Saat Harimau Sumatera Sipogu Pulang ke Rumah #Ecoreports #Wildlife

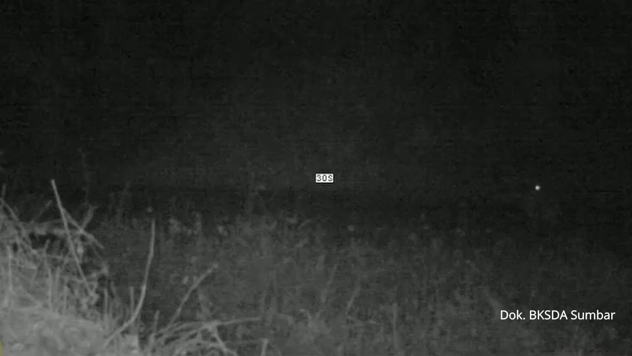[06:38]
Yang pertama melakukan cek jejak, kemudian kita memasang kamera trap.
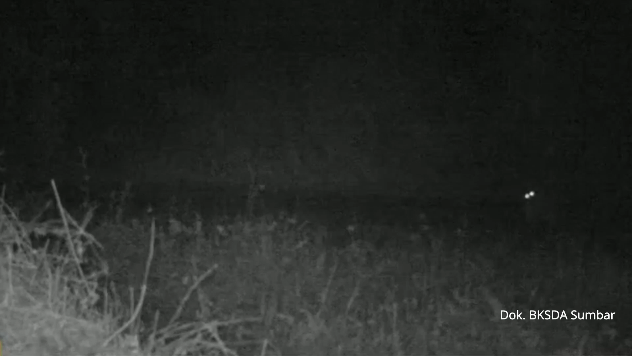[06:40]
Dari hasil analisa ternyata betul
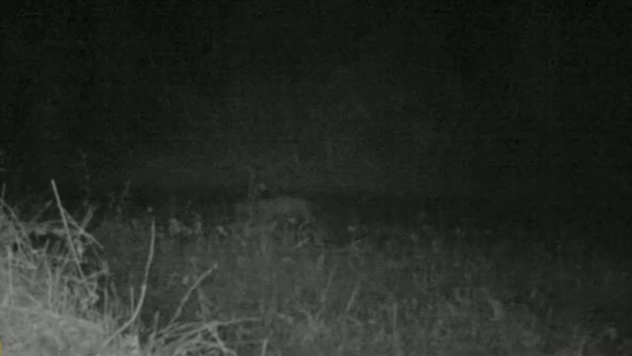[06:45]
adanya harimau Sumatera ini berjumlah 1 ekor berjenis kelamin betina.